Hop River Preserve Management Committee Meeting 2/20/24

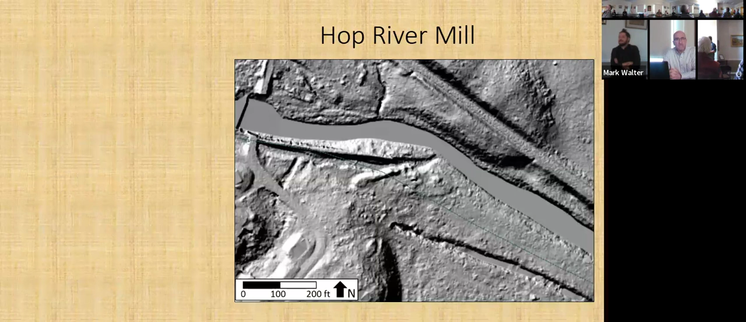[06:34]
Anyway, this is just a LIDAR bare hillshade of the area itself. So, again, that project area would be sort of here, right? And you can see some of the features, I'll talk about them in a minute, that are preserved in that bare hillshade model. So, a LIDAR image is taking, in this case, a plane was flown over top of the state at a low level where lasers were emitted from the plane and they bounced back. And you're able to remove the tree cover from this resulting map and see what the ground cover or the ground surface looks like.
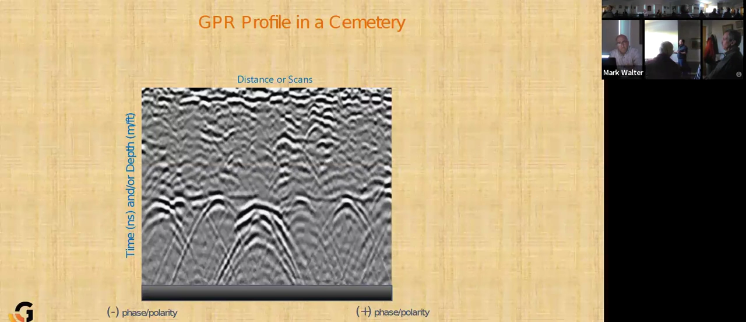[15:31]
But we convert that time, because the time in nanoseconds doesn't make a lot of sense to us in the real world, to a depth. Generally, as an archaeologist, I think in meters, but we can convert it to feet, too. And then this is either a positive phase or a negative phase in the radar screen. But what we're seeing here really are these conical shapes here are coffins and engraving around.
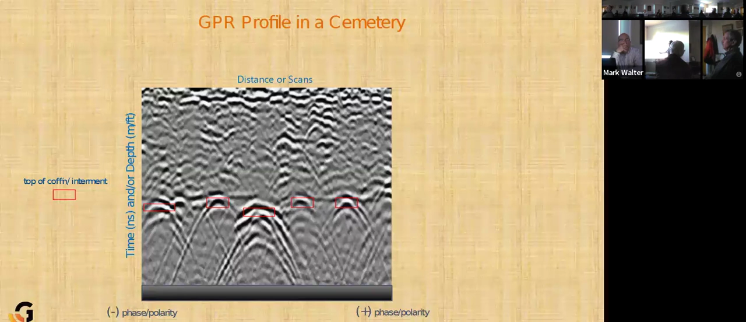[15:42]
So those are coffins. You might say, why do they go conical shaped? Coffins aren't conical shaped, right? They are rectangles.
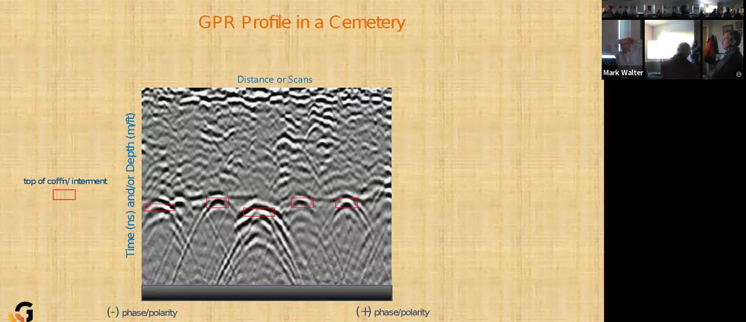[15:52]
That's a good point. That's because this data at the edge is not real. It's the physics of the antenna and a cone of radar where it's ahead of the radar machine until it's underneath of it. And then it's behind the radar machine as you're moving, seeing a buried object in front of it, underneath of it, and then behind it. So these are like ghost tails, right, where you're not really over top of it. You don't see the actual shape of the object until you're over top of it.
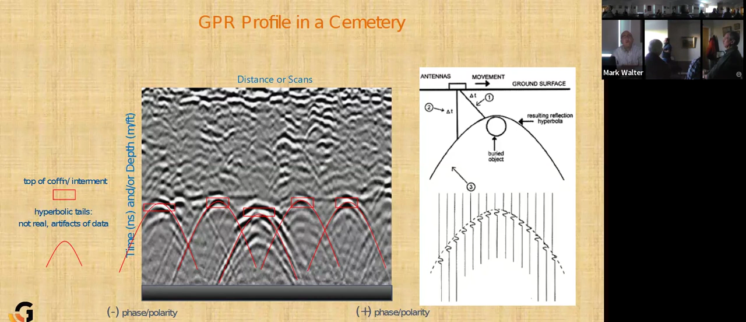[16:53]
But these edges to it are not real. And so these are all just ways that we, as ground penetrating radar specialists, take the data we see and convert it into real-world examples so that we can make it palatable and understandable.
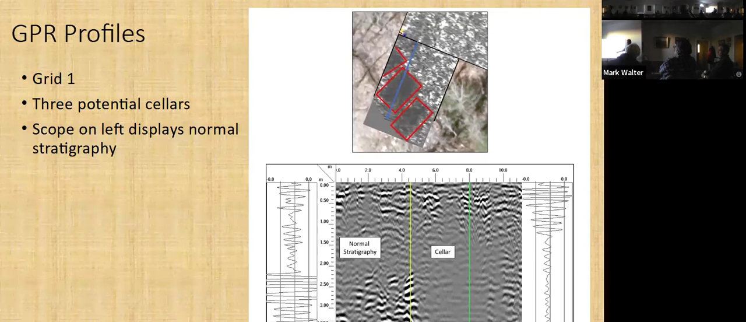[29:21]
So this is the radar gram here that shows us what it looks like underground. This is the scope of that data, that radar in this one position where the yellow line is here that shows the radar signal coming back. So it's pretty strong, even at two meters. And that's largely because there's something really reflective here right at the edge of this structure. So kind of probably bedrock or large rock. I don't think that this rock actually stops here. I think it probably continues over here. But we just can't see it because this is the normal stratigraphy where we are getting good radar return in areas wherever there isn't a cellar.
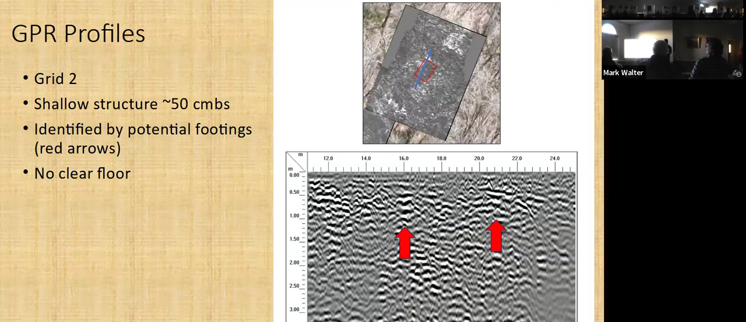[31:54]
There's no clear concrete floor, though. And so that's why we lose this by the time we get to about 80 centimeters or so. You can't see these footings anymore or the center of the theater. And then this very massive building that we see in grid two, it's a very deep structure compared to the other ones. So we start to lose the signal at about 150 to 130 centimeters again. But it's huge, right? It takes up all this path of the grid.
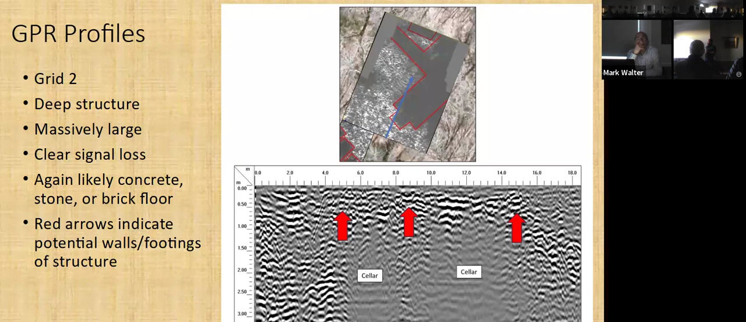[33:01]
But again, this likely has some kind of cement or stone lined or brick lined concrete floor. And as I said, these red areas indicate the walls and footings of the structure. The same thing is true if we look at a line moving across the sluice way to this other exterior structure here. Here's the sluice way. The structure on the other opposite side of the sluice. There's again this clear signal loss. I think that probably means that the sluice way was stone lined. Also, it could be a combination of stone lining, or simply that this is where the water is continuing to flow to, right?
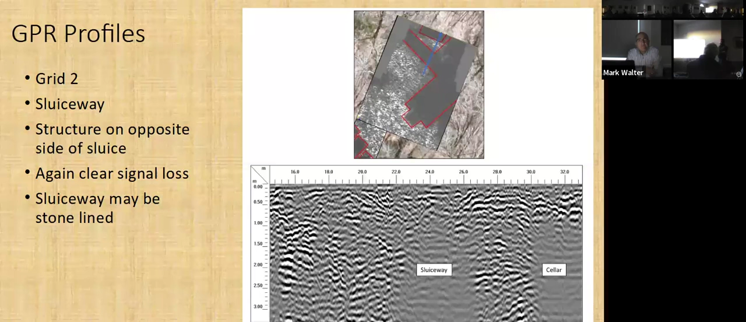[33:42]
It doesn't have to be stone lining. It could be that the water is again causing signal loss here, as I thought it was pooling in these other areas as well. And then finally, structure, the final structure is grid-free. This is a very shallow structure, but you can see it's, I think this one, it's only preserving a small portion of the grid, possibly preserving some of the demolition or filling in the structure. That's why it's so complicated within the portion of it here, where you've got a lot of these complex hyperbolas that are reflecting back.
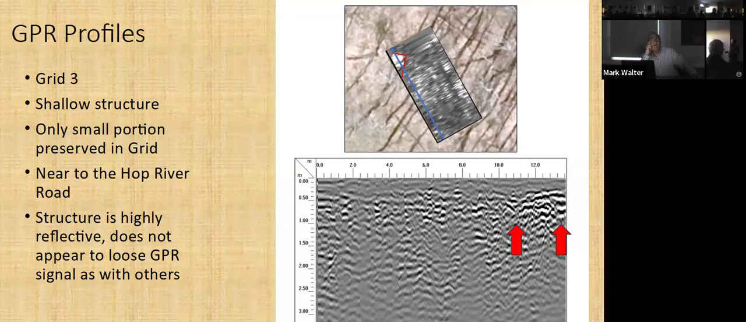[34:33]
we don't lose signal underneath of it compared to the rest of the project area. So that's very quickly the ground penetrating radar results. We'll go over quickly now the magnetometry results as well.